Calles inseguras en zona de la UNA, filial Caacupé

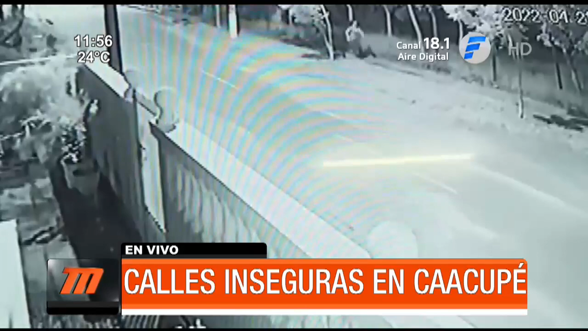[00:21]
pero también dentro incluso de la propia institución. Ya estamos observando este material, este video, lo que le pasaba a una alumna estaba ya a punto de ingresar al predio de la universidad cuando fue asaltada, le robaron la mochila.